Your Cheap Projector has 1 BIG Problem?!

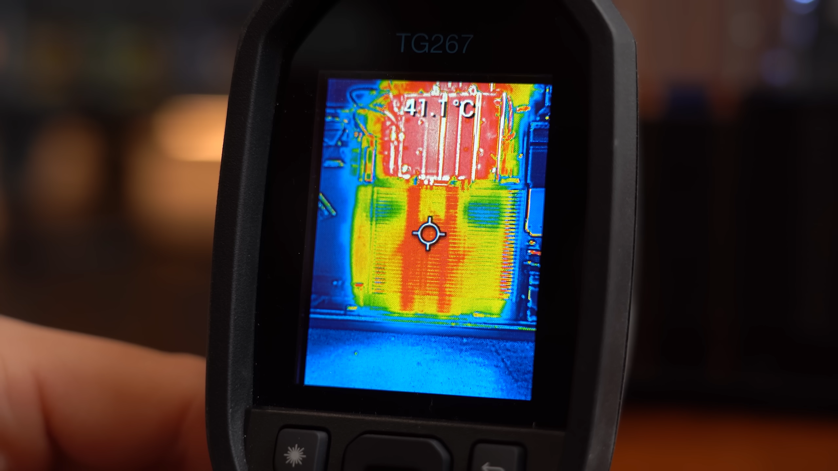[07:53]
On screen: spot 41.1°C
What I also discovered during this test was that the outer fins still have room for more heat and thus according to my theory we should get away with another fan that moves less air and thus is quieter.